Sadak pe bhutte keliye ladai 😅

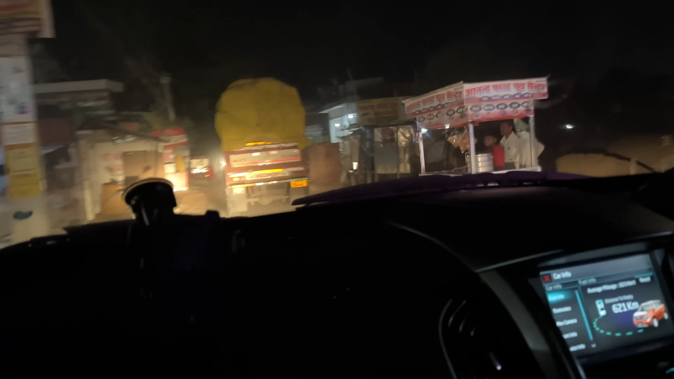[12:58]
हम लोग दूसरे रास्ते से निकल चुके हैं, अब देखते हैं घर पहुंचने में कितना टाइम होता है। ये आगे हमारा जीपीएस चल रहा है।
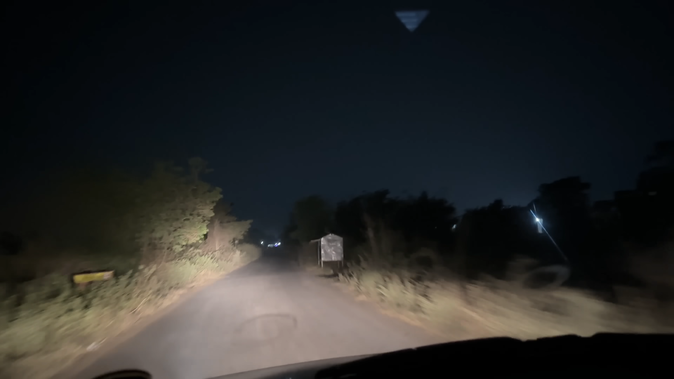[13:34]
हम लोग को लगा था कि यहाँ से आके निकल लेंगे, यहाँ पे भी देखो बहुत सारे लोग हैं,
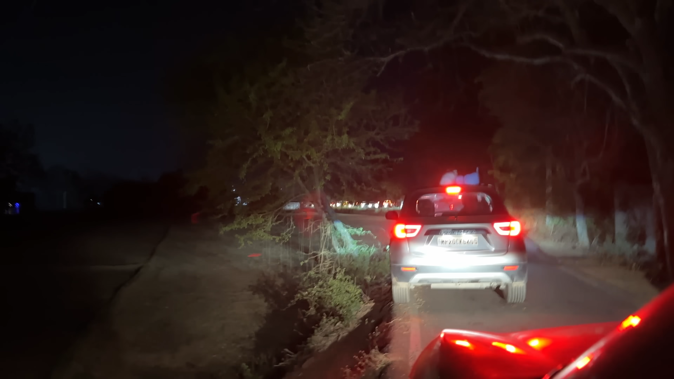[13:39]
बहुत सारी गाड़ियाँ हैं, यहाँ पे भी बहुत सारे लोगों को मतलब पता है ये रास्ता।
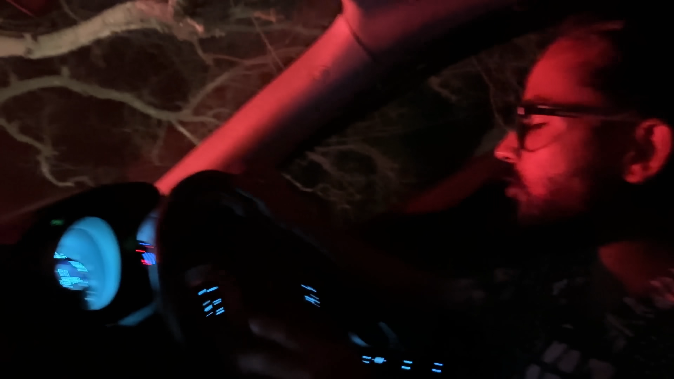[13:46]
हाँ पता तो है, ये सारे लोग उसी ट्रैफिक से बच के इस रास्ते से जा रहे हैं और यहाँ पे ट्रैफिक लगा रहे हैं।
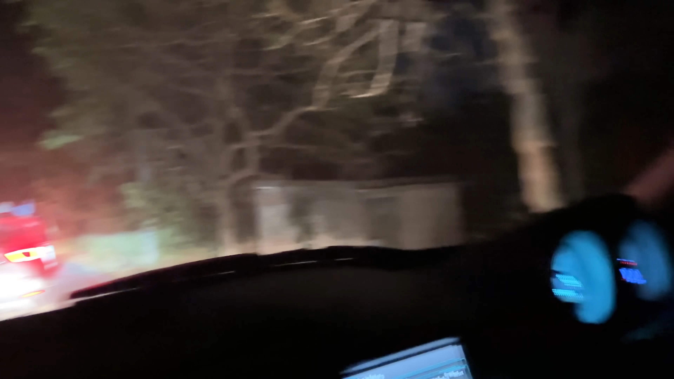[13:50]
हाँ थोड़ा सा आगे में वो है ना हाईवे मिल रहा है वहाँ पे, तो अब डायरेक्ट हाईवे पे चढ़ेंगे।
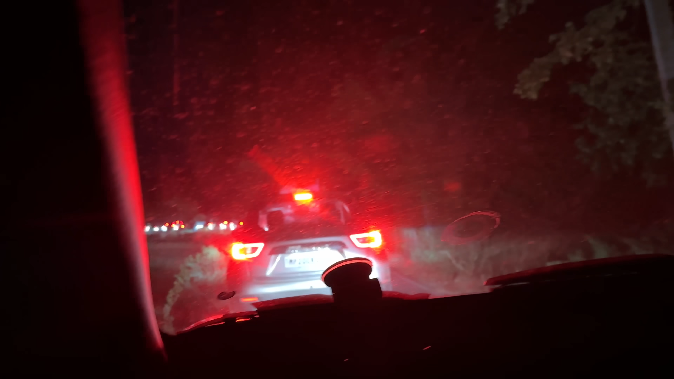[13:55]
अच्छा हम लोग तो एकदम नजदीक आ गए, ये मंदिर पहचान है कि हम लोग बिहटा पहुँच गए,
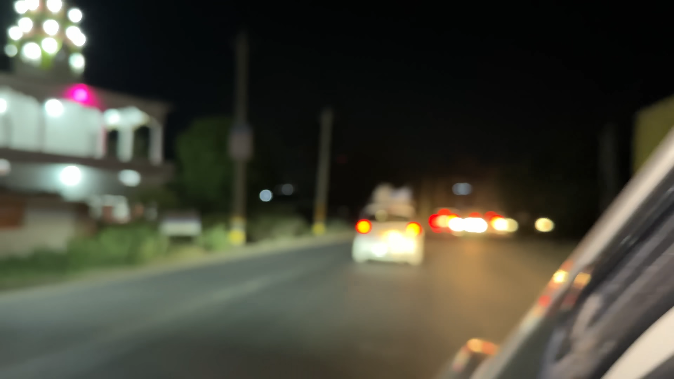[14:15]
देखो उधर ट्रैफिक था ना, इधर ट्रैफिक नहीं है,
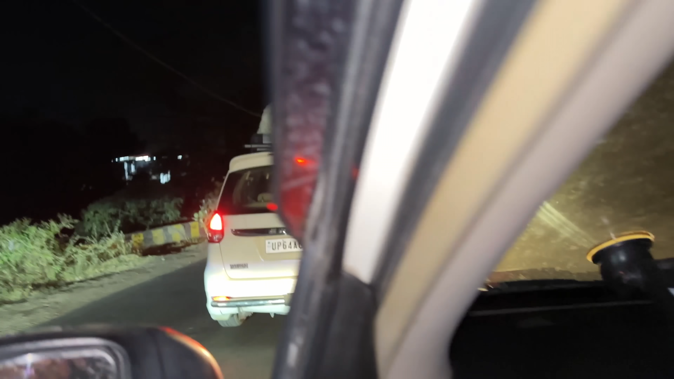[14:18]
हम लोग ना ट्रैफिक को क्रॉस करके आगे आ गए,